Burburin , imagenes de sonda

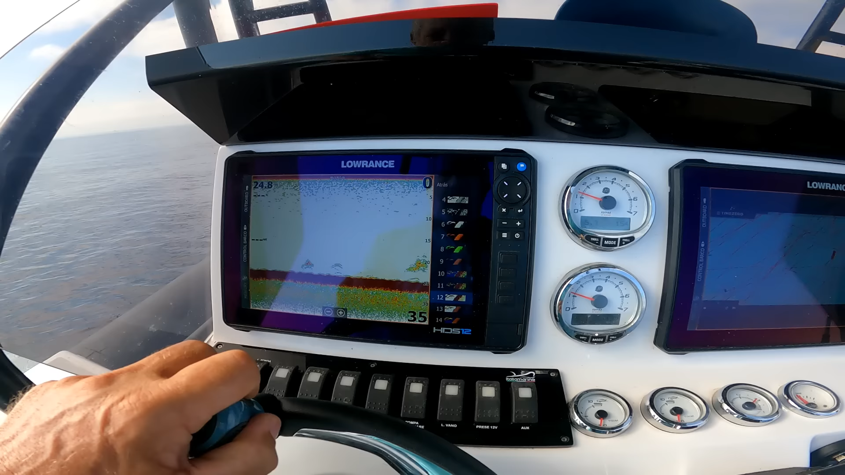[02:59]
y vamos a ver ya este primer corte como veis he hecho un giro brusco si no si yo quisiera evitar este corte lo puedo evitar pero ahora veré cuando pasemos por encima la turbulencia ahora estoy cruzando por donde había pasado ahora voy a pasar por encima de la turbulencia de las rélices
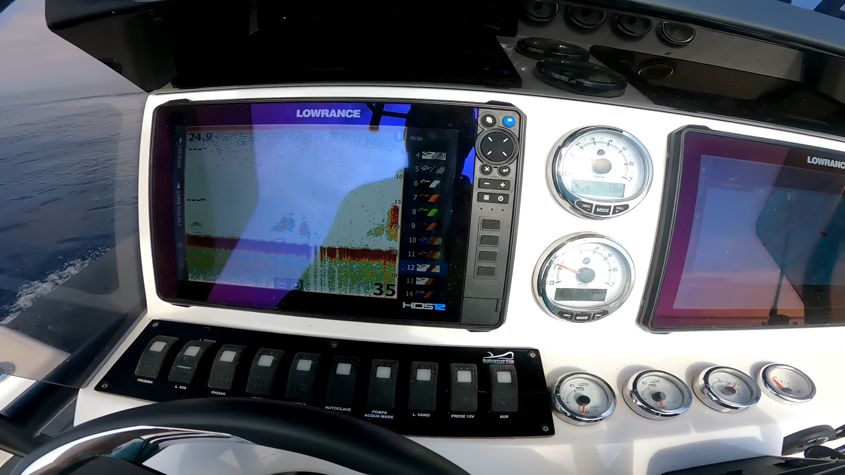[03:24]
y aquí tenemos un corte ya más grande que esto a mucha profundidad porque el recorrido de pantalla es mucho más lento sí que nos perjudica pues esto es con la paleta 12 ahora
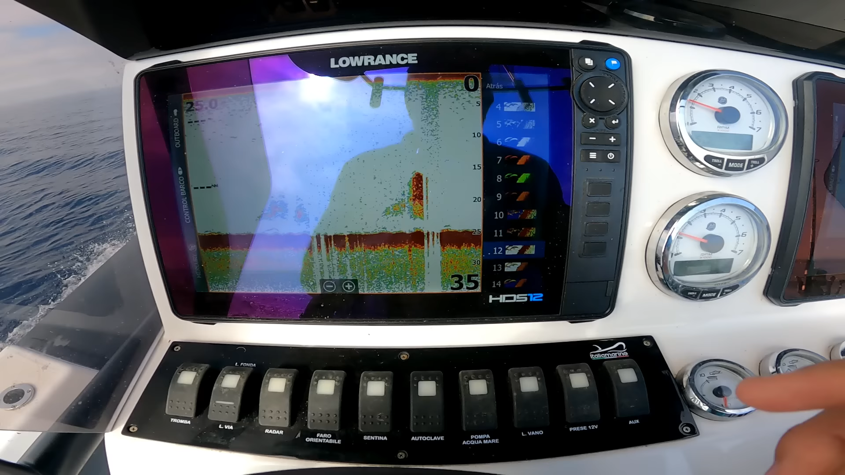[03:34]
le pongo la paleta 13 y veréis qué es lo que pasa
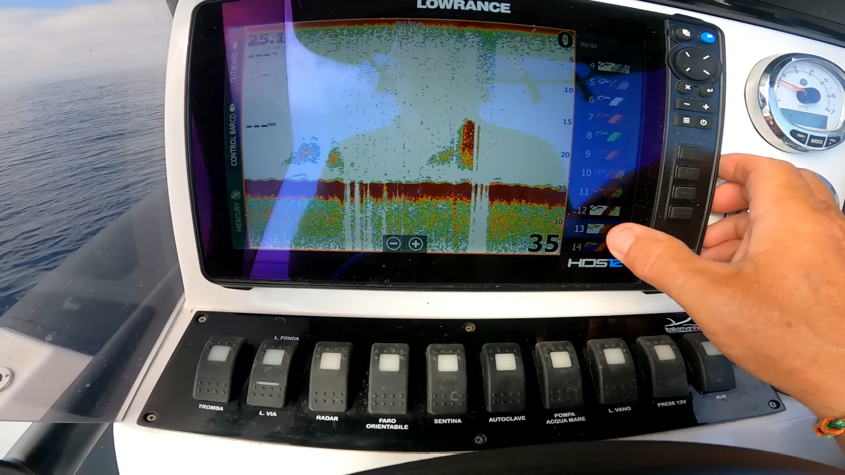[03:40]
pues la gran profundidad a mí me sirve más de esta paleta a lo mejor me equivoco no sé yo expreso todo lo que veo y a lo mejor estoy equivocado porque no tengo experiencia con logras pero sí que me gusta aunque no sea un beneficio ahora puedo girar todo lo que quiera puedo pasar
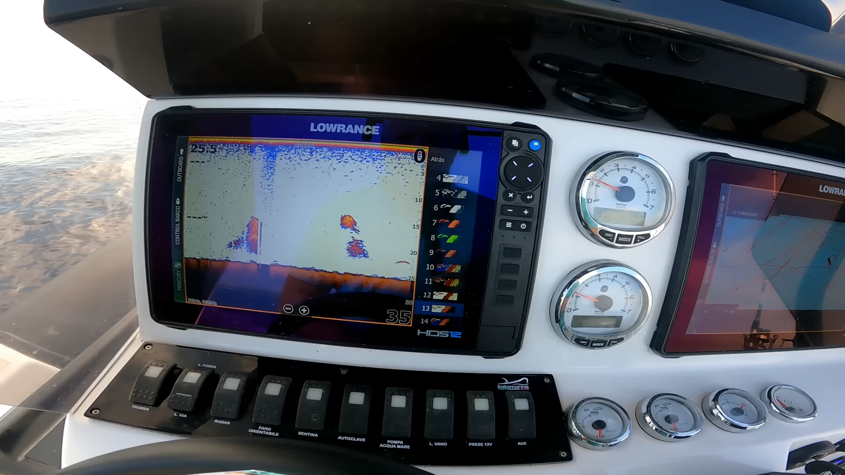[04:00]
por encima de la turbulencia y ya era un tema psicológico de para el mismo
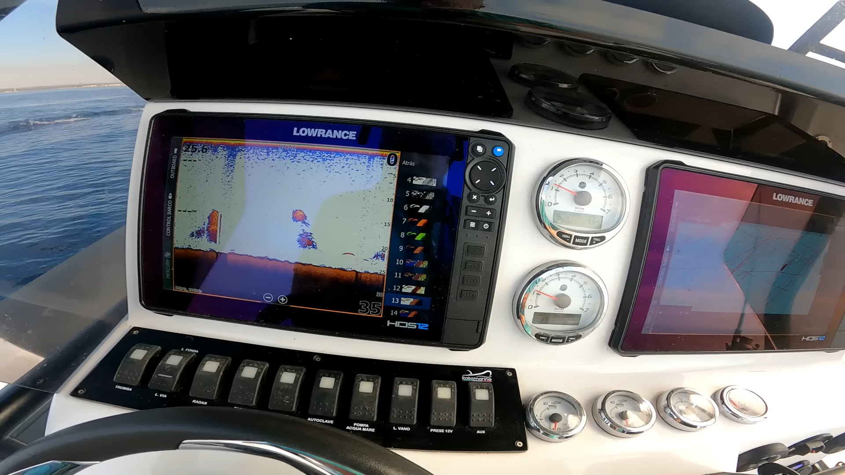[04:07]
patrón los cortes están rellenados ahora cuando encuentre
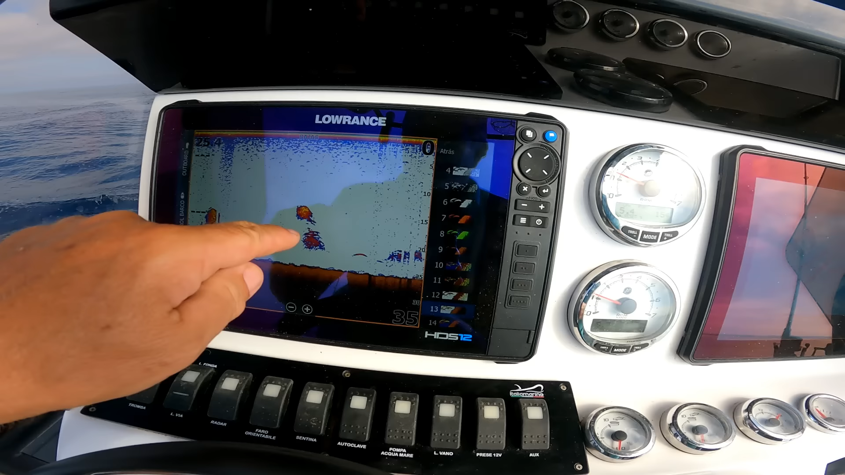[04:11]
un buen banco de cardumen voy a ver qué pasa bueno veo que aquí ya aquí ya lo tengo veo ya rellena los cortes pero no no el del cardumen es el lógico
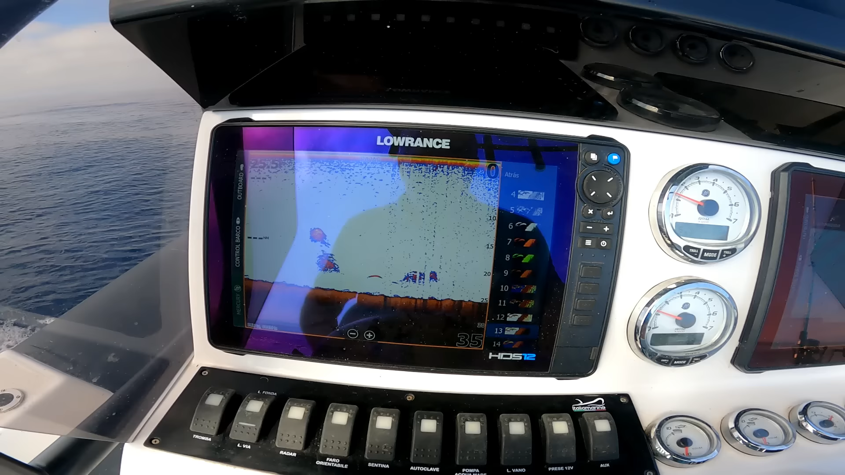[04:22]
bueno nada que de manera psicológica así que ayuda al
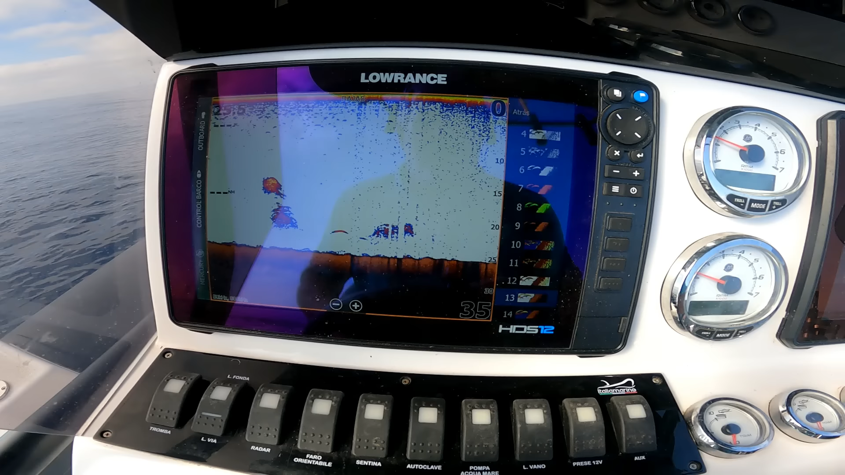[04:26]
patrón del barco esta paleta que hace los rellenos a las pequeñas turbulencias ya los cortes que tienen de perfil de fondo
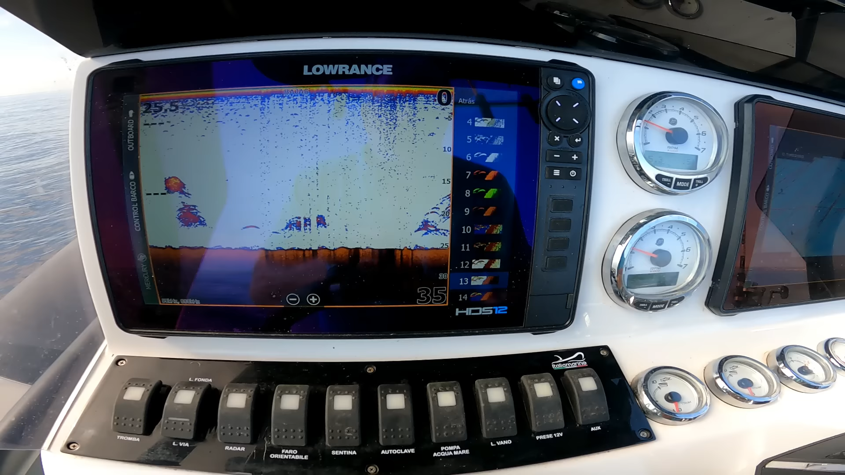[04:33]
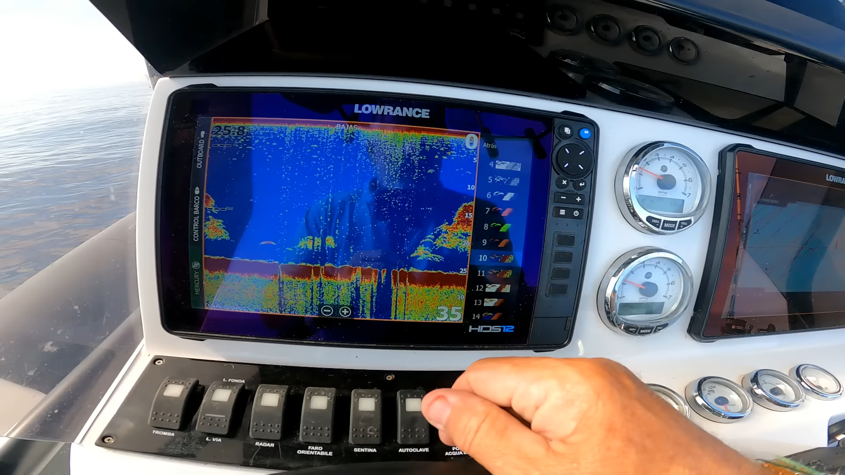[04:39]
ahí tendríamos la paleta 10 que ahí tenemos los cortes
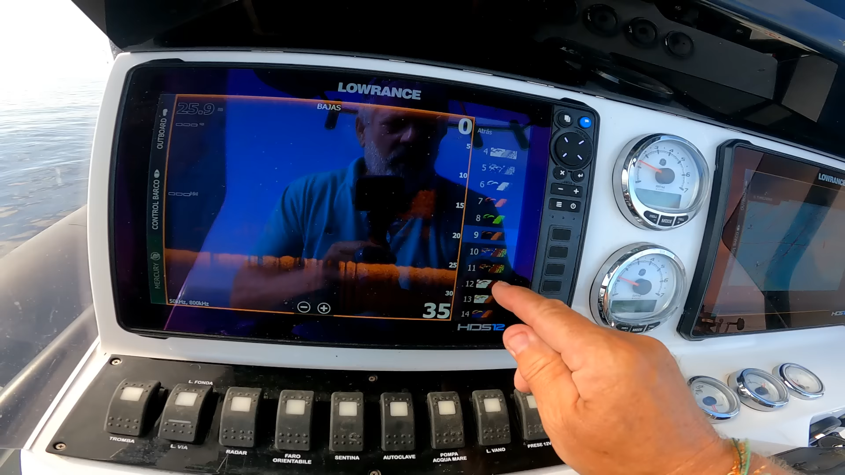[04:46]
y bueno tengo que seguir experimentando si alguien sabe de este tema a